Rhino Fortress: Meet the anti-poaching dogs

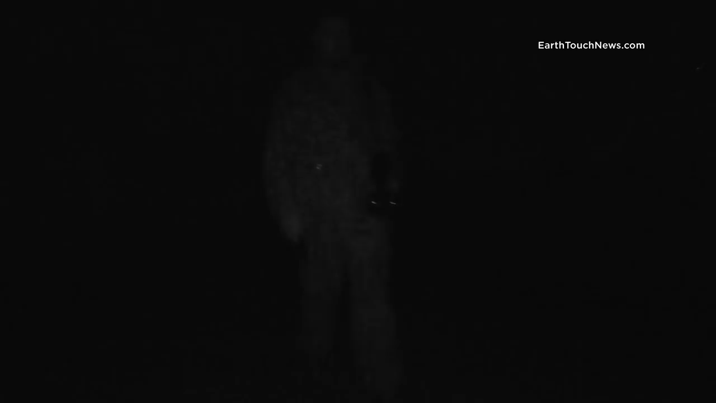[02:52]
It's not easy in the dark, but getting eyes on their assets is the best way to protect them.
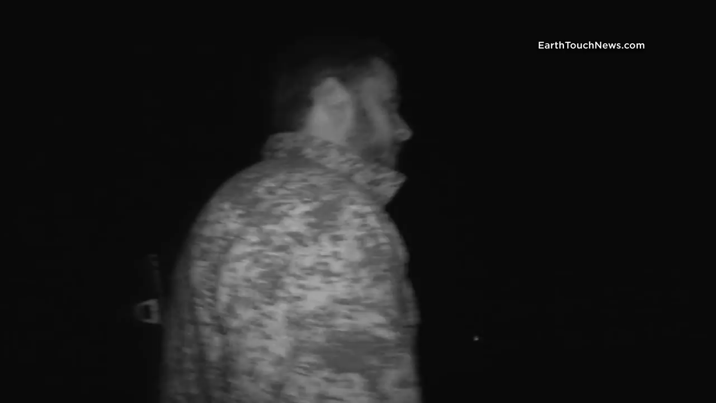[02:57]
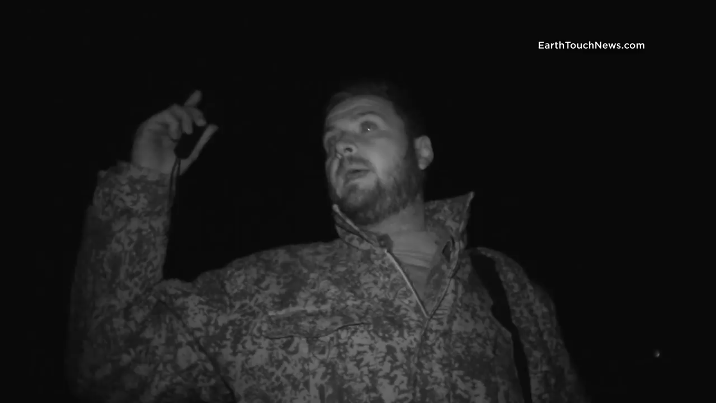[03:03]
I think we're going to head on this road, and then we'll take it from there.
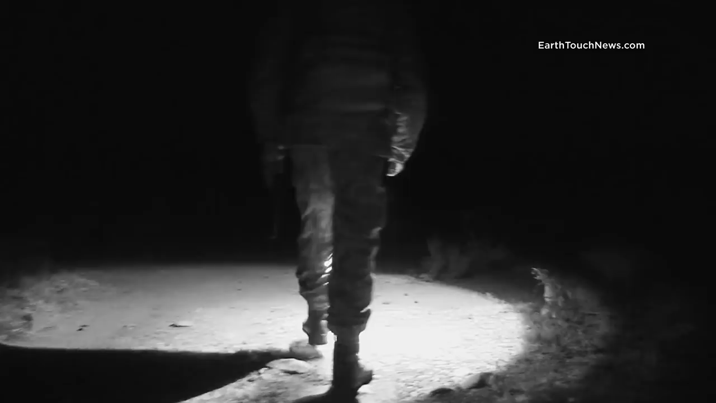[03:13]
On route, the team check the fence line for Spur, human or animal.
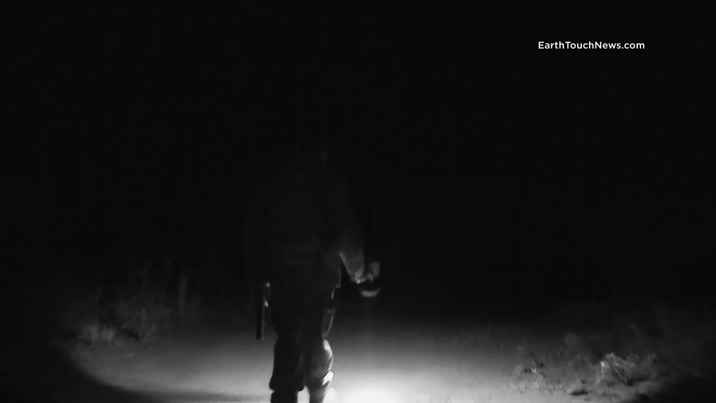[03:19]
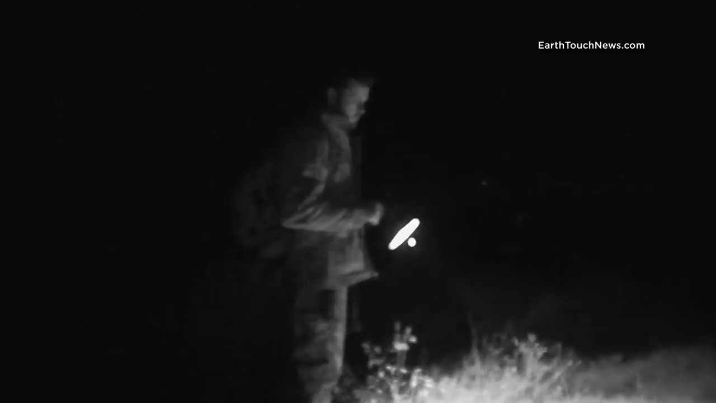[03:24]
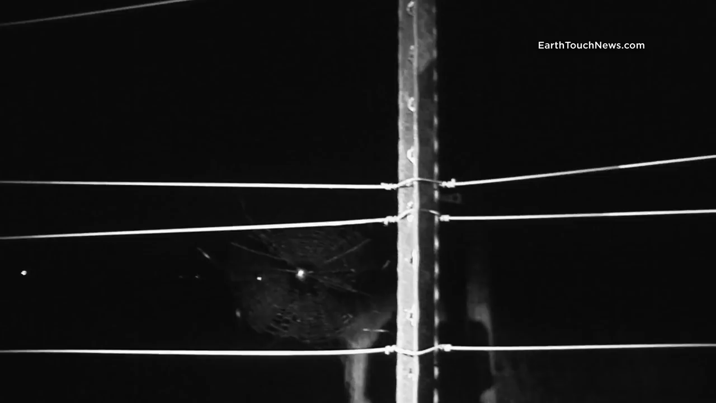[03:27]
Henning notices the fence wire has been pushed down, signalling a breach into the property.
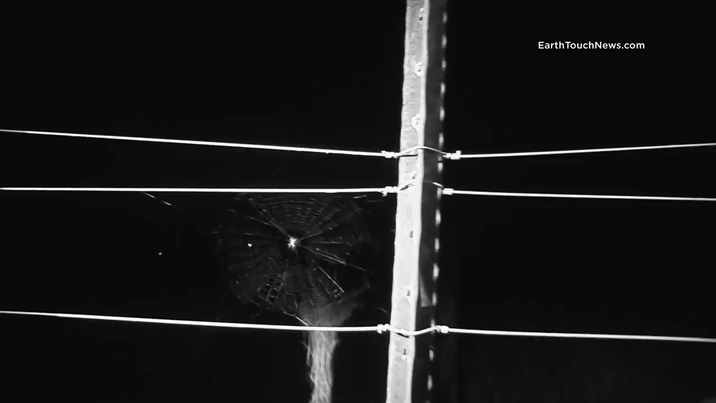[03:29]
He makes a call to base camp for the quick-reaction vehicle to investigate.
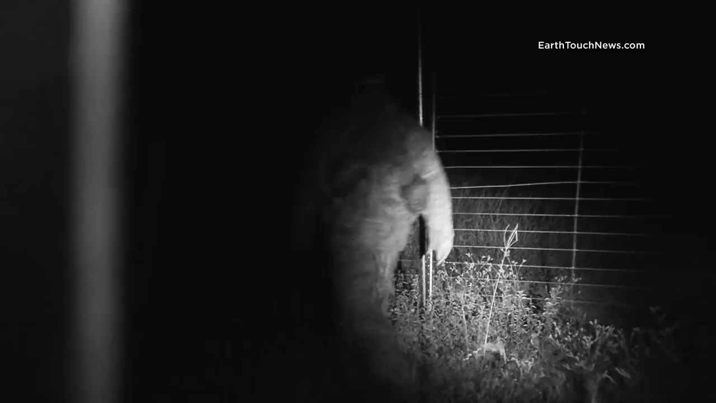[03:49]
He confirms it's a fresh breach, so now they know someone is in the reserve. The evening's security status is bumped to high alert.
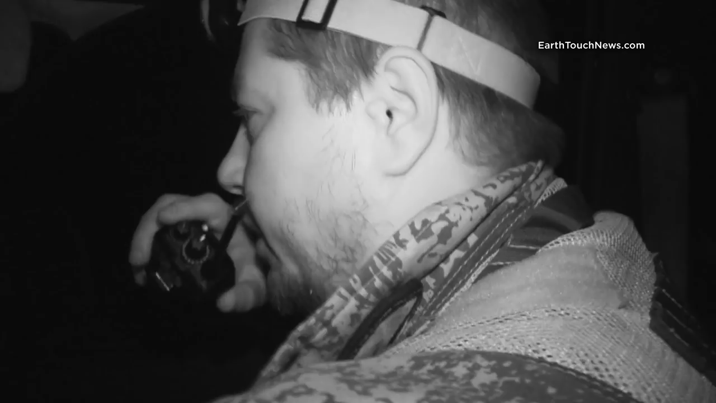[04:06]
Jacques races back to camp to collect the rest of the unit.
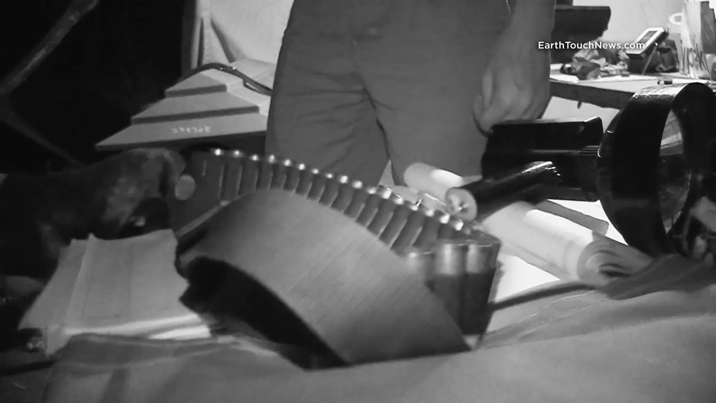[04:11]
Diego gets geared up for the evening.
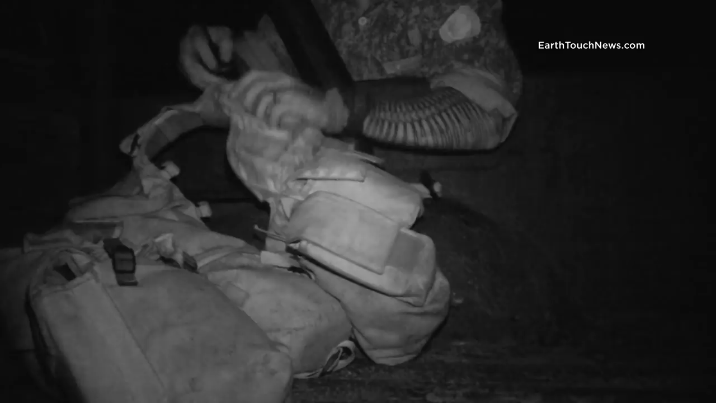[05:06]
Karl gears up. Floris searches for Spur in the sand.
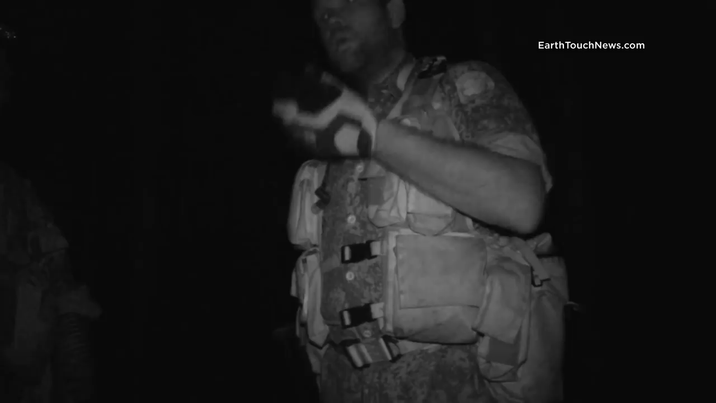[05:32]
The priority changes again. They head for the gate where the report came from.
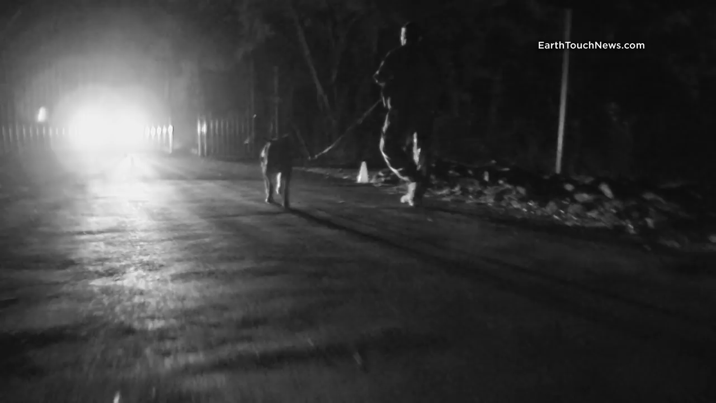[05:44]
Before they catch up with the guard, there's an unknown car to inspect.
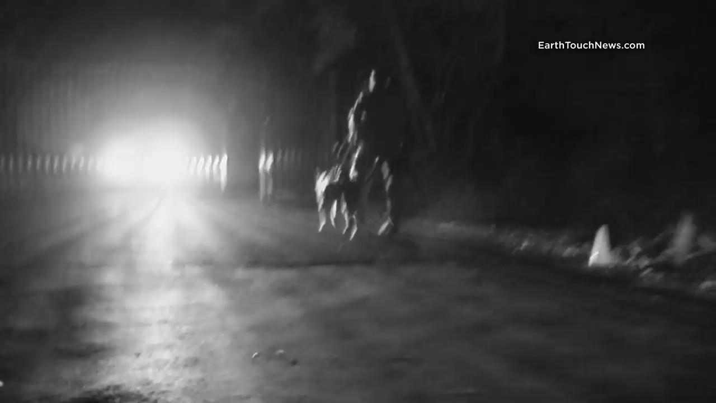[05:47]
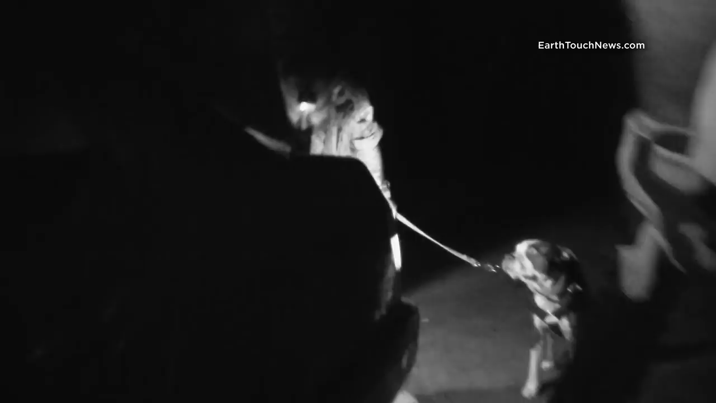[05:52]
To make sure nothing suspicious is going on, Karl and Diego search the boot for weapons or any other tools that may be used for poaching.
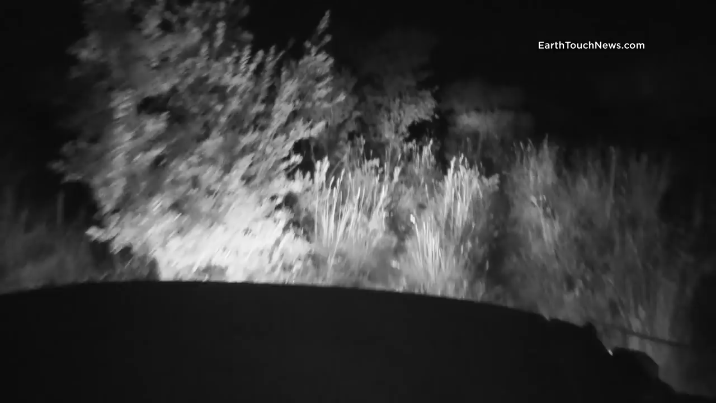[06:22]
Karl, Floris and Jacques disembark and head blindly into the bush.
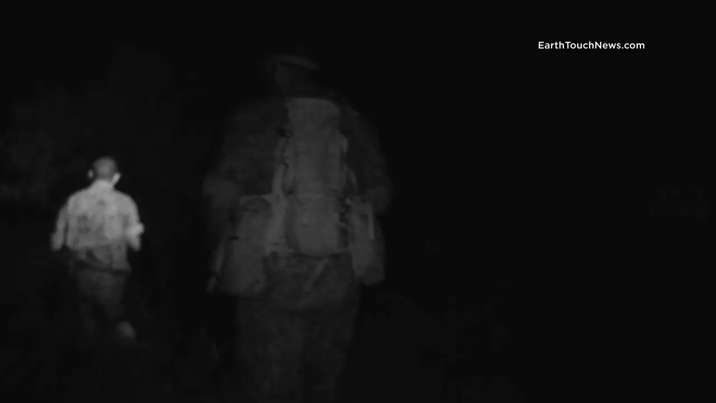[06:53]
Karl pushes ahead with Diego to see if he can pick up any scent.
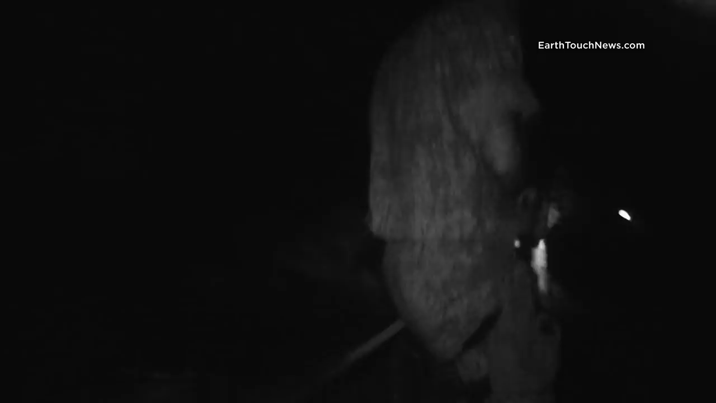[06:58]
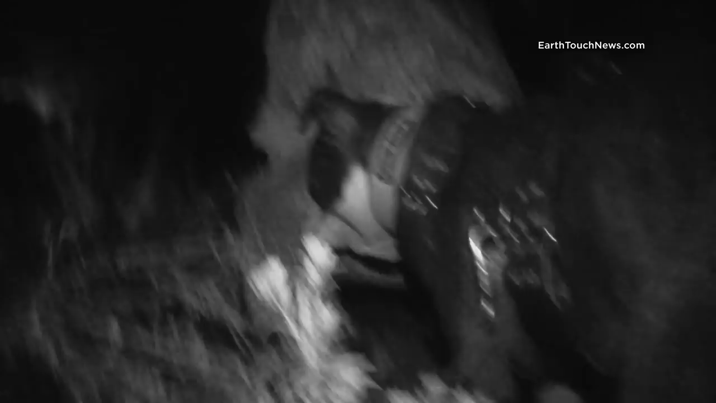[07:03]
The team set up a listening post to hear if there's anything moving around them.
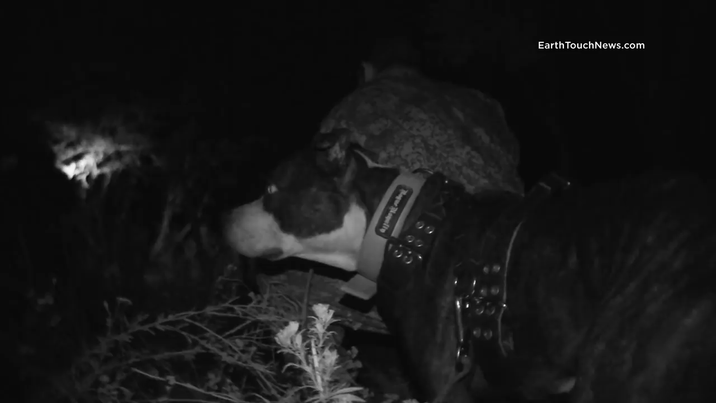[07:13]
Floris hears something close to him. He moves in on the position.
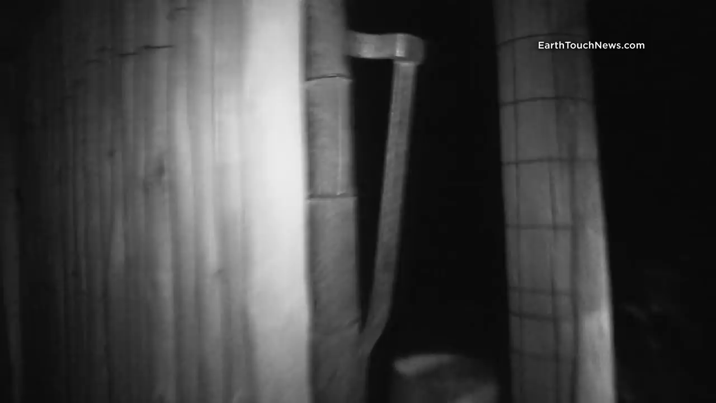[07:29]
Two shots ring out from the darkness in his direction. He returns fire with the shotgun.